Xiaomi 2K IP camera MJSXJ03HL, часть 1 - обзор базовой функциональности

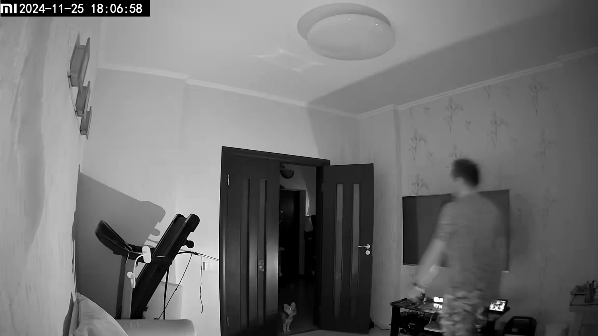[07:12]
The camera can also record time-lapse videos, a sequence of frames taken over a long period, in this case,